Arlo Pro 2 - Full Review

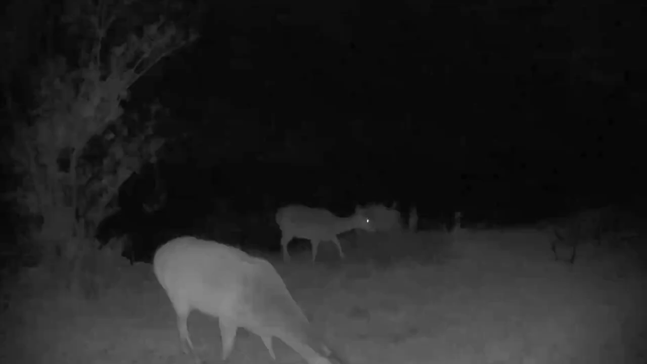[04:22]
Night vision is really good again. I'll show some samples throughout the video Um, but you'll see just how good this thing is at uh, at capturing uh footage at night
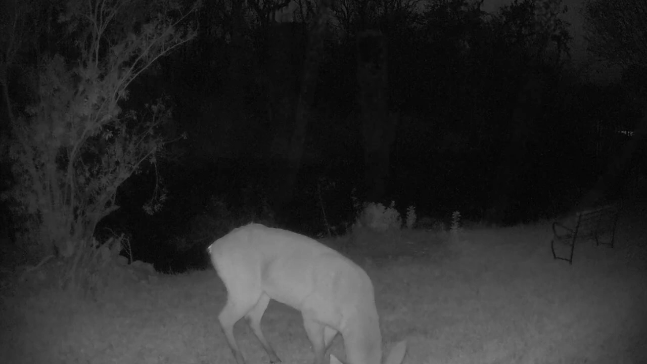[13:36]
And kind of see the deer coming and going in the middle of the night, which is pretty cool so very